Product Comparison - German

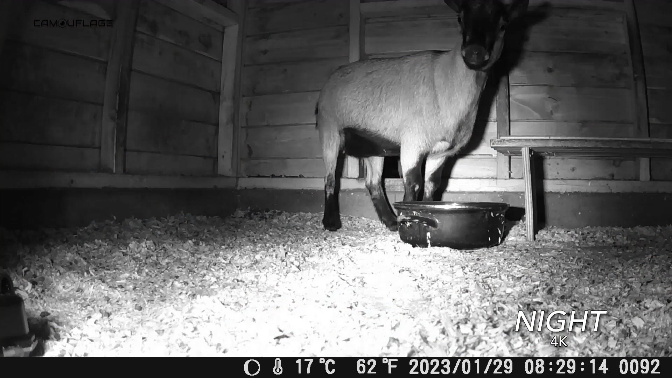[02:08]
Aber es hat eine Dual-Linse mit zwei Linsen, wodurch die Nachtfotos und Videos noch schärfer werden. Ideal, wenn Sie eine Nachtkamera und tolle Nachtaufnahmen möchten.
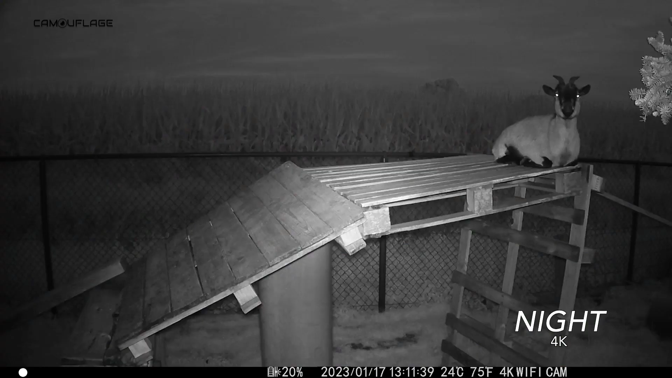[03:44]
Sie hat 30 MP-Kamera und 4K-Video für perfekte Bild- und Videoqualität. Die Auslösezeit beträgt nur 0,2 Sekunden, sodass Sie nie ein kleines Tier auf der Kamera verpassen.